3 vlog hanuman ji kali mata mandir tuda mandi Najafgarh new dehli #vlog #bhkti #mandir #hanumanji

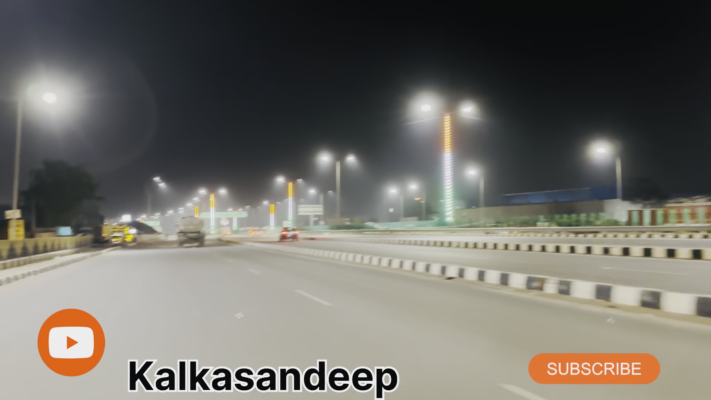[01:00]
और कुछ ही देर में मैं हनुमान जी के मंदिर पहुँच जाऊँगा। बड़ा सुंदर नज़ारा है यहाँ पे हाईवे पे, अभी काम चल रहा है, अभी कंप्लीट नहीं हुआ यहाँ पे। सभी को जय श्री राम।